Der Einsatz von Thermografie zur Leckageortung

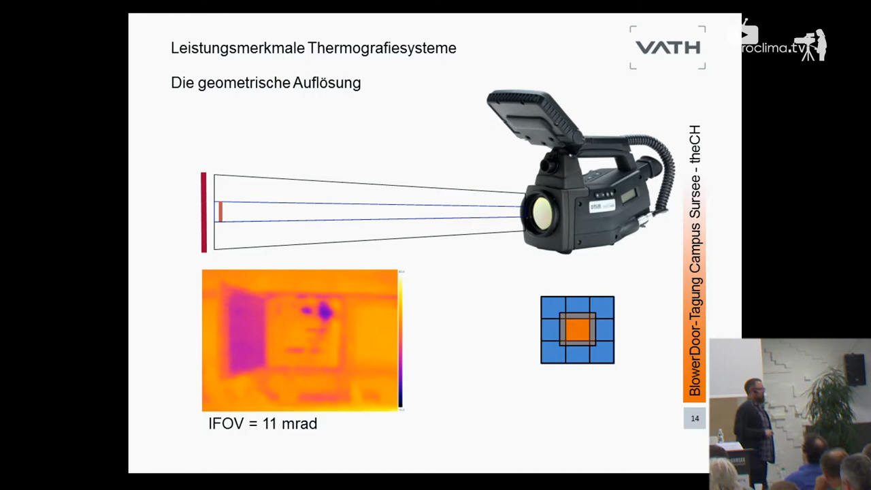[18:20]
Na ja, eine Aussage zu Leckortung, da wäre ich sehr vorsichtig. Okay, wir sehen hier, da ist es irgendwo kühler als an anderen Stellen. Ganz ehrlich, da brauche ich keine Thermografie. Solche Sachen, die finde ich wahrscheinlich in einem Meter davor stehend, einfach im Vorbeigehen.
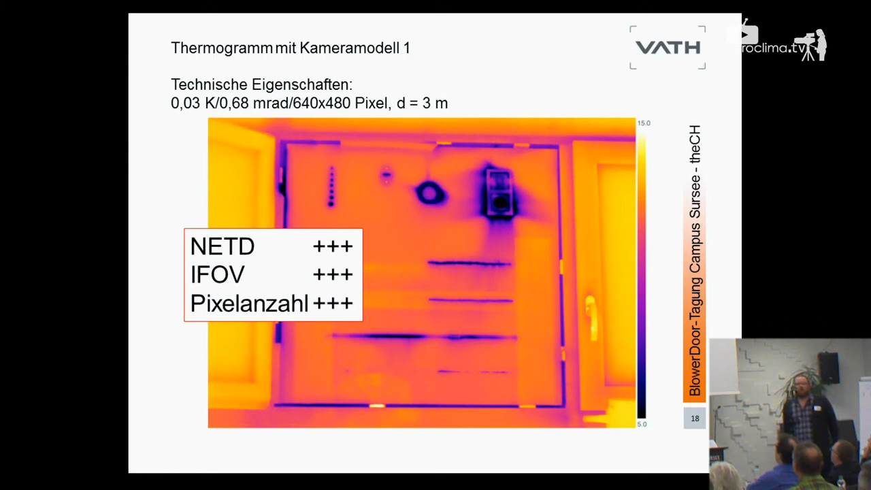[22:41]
Geometrische Auflösung IFOF auf jeden Fall in Ordnung und die Pixelanzahl auch. Also das ist eine Kamera, mit der kann man wunderbar Leckartung betreiben. Jetzt ist die Frage, muss jeder 30.000 Euro oder in irgendwas dieser Preisspanne investieren, um mit Thermografie Leckartung zu betreiben? Nein, muss er nicht. Sie sehen eine weitere Kamera, 320 x 240 Pixel, ebenfalls Stand der Technik. Sie haben ja in der Schweiz eine Empfehlung oder eine Vorgabe zur Kameratechnik, in Deutschland ist die ähnlich. Da sagt man auch, also 100 Millikel sollte die ein NETD haben und 320 x 240 Pixel.
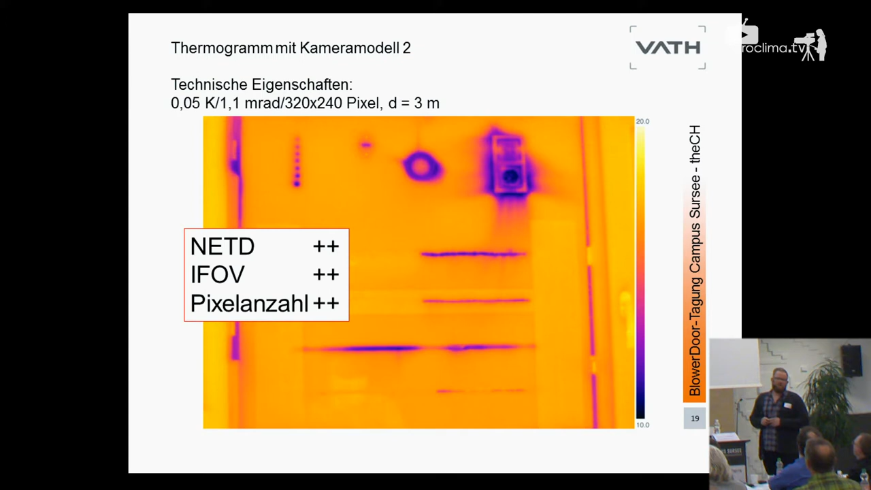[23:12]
Das heißt, das ist eine vernünftige Kamera, eine vernünftige Baukamera. Das ist vielleicht nicht mehr ganz Stand der Technik, die hat es vor zehn Jahren ungefähr gegeben, aber es ist eine vernünftige Kamera.
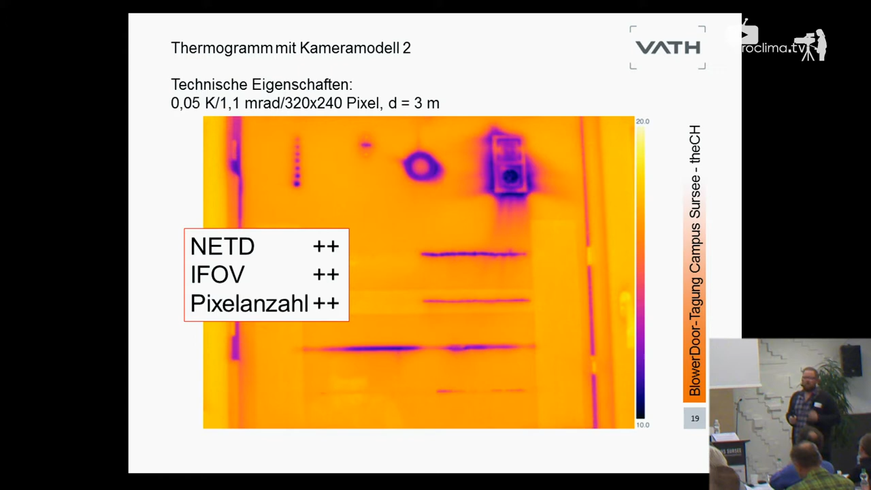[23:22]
Ich arbeite nach wie vor auch gerne mit so einem Baubereich und wenn Sie das Thermogramm ansehen, dann funktioniert Leckartung hier wunderbar.
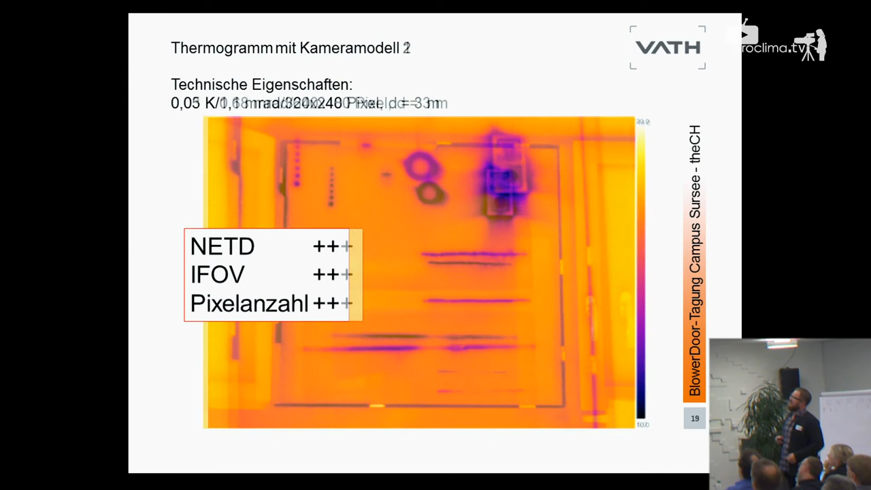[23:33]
Ihr kriegt vielleicht nicht ganz so scharfe Bilder oder scharfe Thermogramme, aber um auswerten zu können und nur um das geht es,
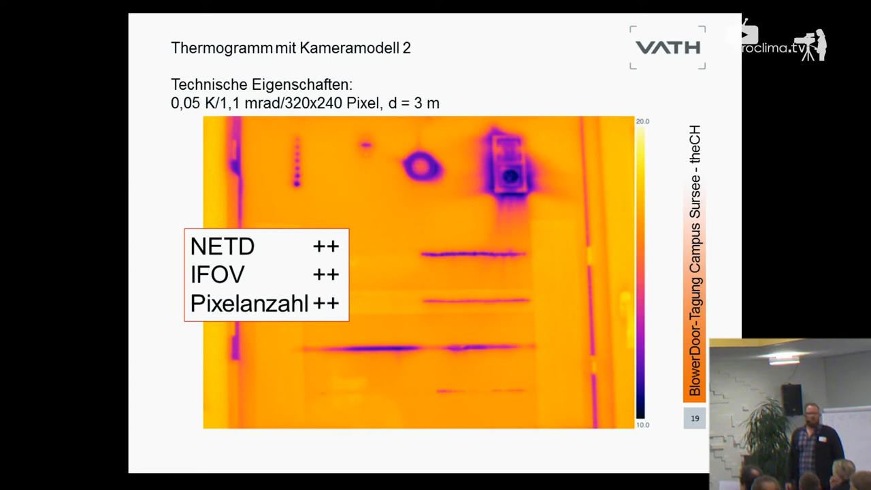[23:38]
sind wir denke ich hier genau im richtigen Bereich unterwegs.
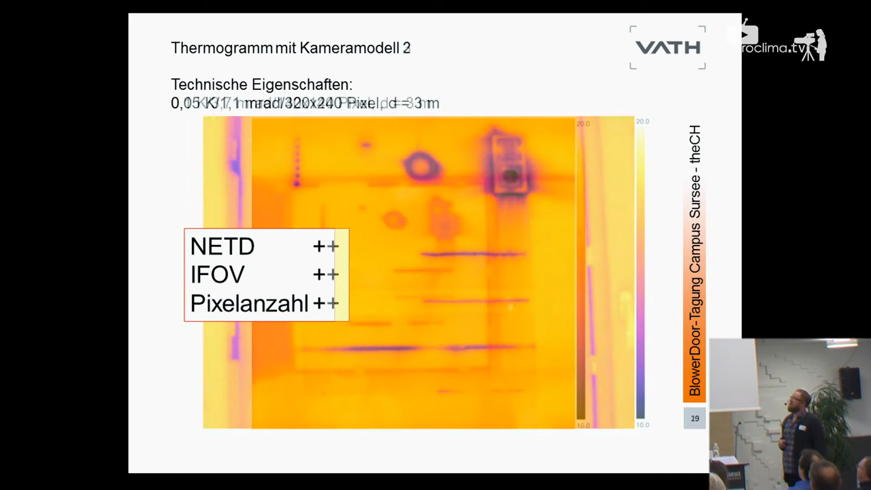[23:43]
Schwieriger wird es dann schon und jetzt kommen wir natürlich preismäßig schon wirklich
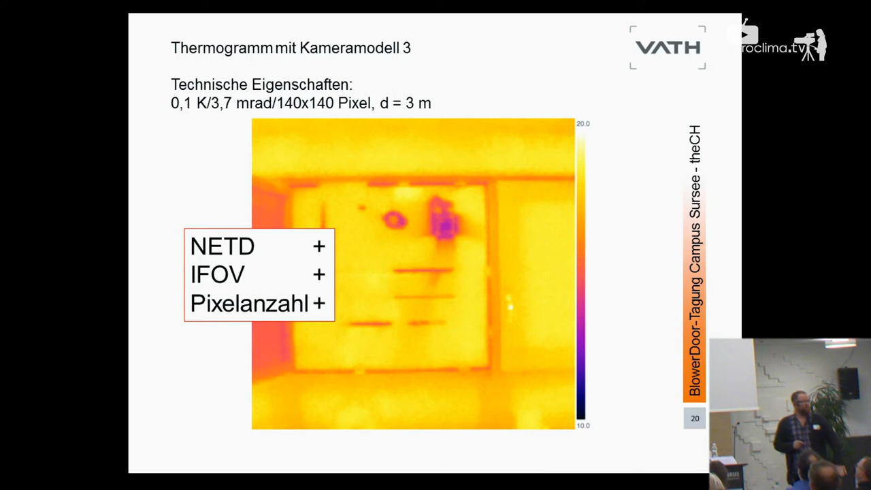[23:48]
von so 30 über 15.000 in den unteren vierstelligen Bereich und naja, da tun wir uns dann schon schwer. Wir können mit so einer Kamera 140 x 140 Pixel, auch wenn Sie noch die Anforderungen an 100 Millikelvin NETD erfüllt, da können wir zwar Leckartung betreiben, aber es wird schon schwierig. Also es geht nicht mehr so schnell zum einen und Sie müssen sehr detailliert und wirklich mit Erfahrung arbeiten und wenn Sie das können, dann würden Sie mit der Kamera wieder nicht arbeiten.
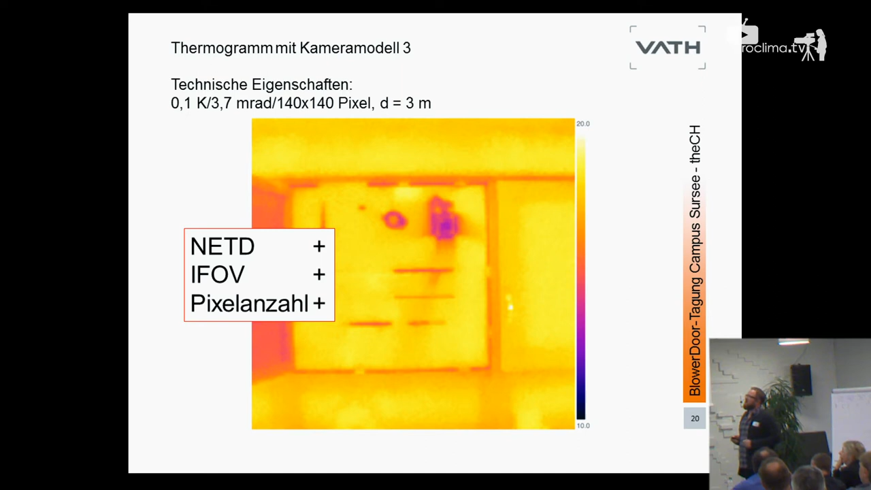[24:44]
Das heißt, thermische Eigenschaft ist ausreichend, die 140 x 140 Pixel, mein Gott, um so eine Dampfbremse Qualitätszusichern in einem Dachboden, da funktioniert das, aber ich kann halt vielleicht nicht drei Meter Entfernung wählen, sondern ich muss einfach näher rangehen,
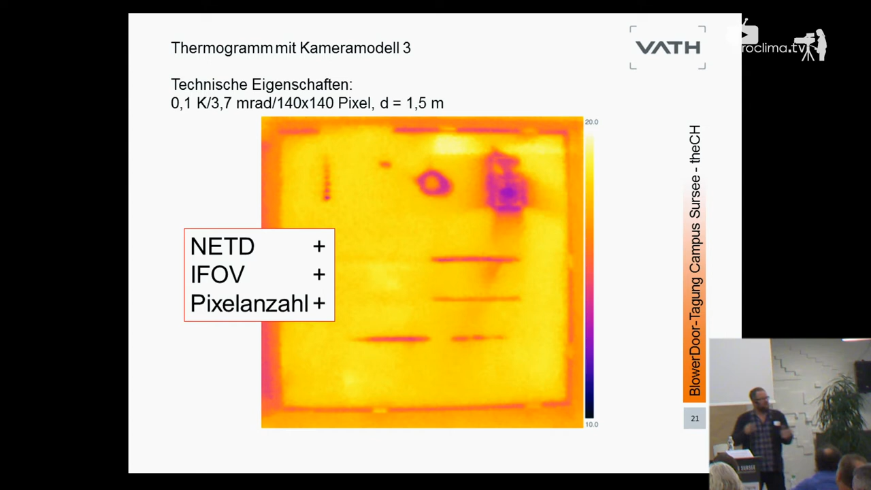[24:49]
um die geometrische oder die eher schlechtere geometrische Auflösung zu kompensieren und dann funktioniert das Ganze doch. Jetzt sind wir allerdings in einem Bereich dann, Sie sehen es, 60 x 60 Pixel, 0,15 Kelvin, thermische Auflösung, 3,7 Millilat, da sind wir in einem Bereich, geometrisch funktioniert es ganz knapp noch, aber aufgrund der Pixelanzahl, 60 x 60, das ist wirklich so iPhone-Kategorie und der thermischen Auflösung,
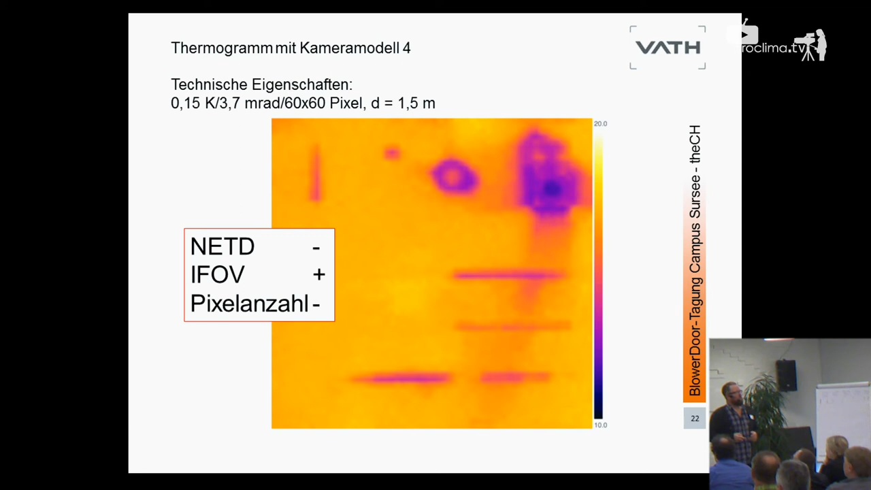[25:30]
die nicht mehr ausreicht, da sehen wir noch verschwammene Dinge, aber ob das eine Wärmebrücke, ob das einfach ein Materialwechsel ist, ob das Leck sind oder ähnliches, kann man hier nicht mehr beurteilen. Und so geht es weiter, andersrum, bei so einer Kamera hier mit 80 x 60 ein Modell, dort reicht zwar die thermische Auflösung wieder, aber die geometrische ist einfach zu schlecht und hier in der Entfernung von drei Metern, das ist schon mehr schätzen oder auf gut Glück zaubern, damit man hier Leckstellen oder ähnliches erkennt.
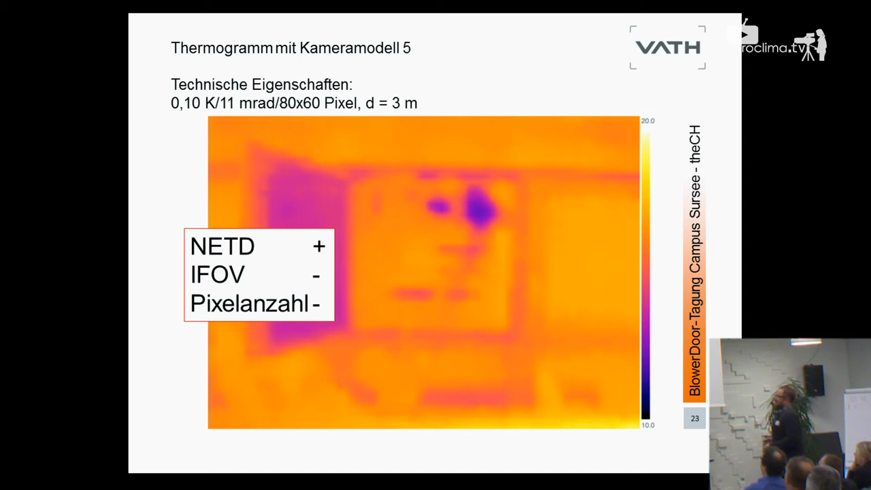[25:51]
Naja, und jetzt sind wir fast im unteren Bereich, also es funktioniert noch besser, wenn sie näher hingehen, aber im unteren Bereich, manche von Ihnen kennen das, was hier abgebildet ist, nun ja, es ist augenscheinlich ein besseres Bild als das, was wir vorher gesehen haben, aber warum? Das ist nur eine Überlagerung mit einem visuellen Bild, das heißt, hier ist einfach ein visuelles Bild,